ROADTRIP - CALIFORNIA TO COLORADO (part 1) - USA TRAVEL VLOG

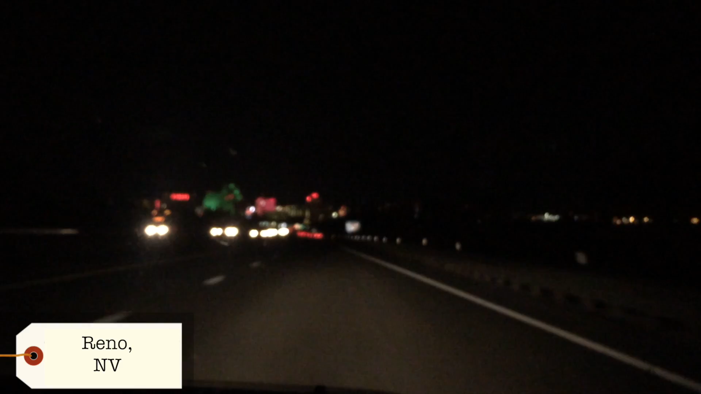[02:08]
we're starting to see the bright lights of Reno Reno baby yeah the bright lights of Reno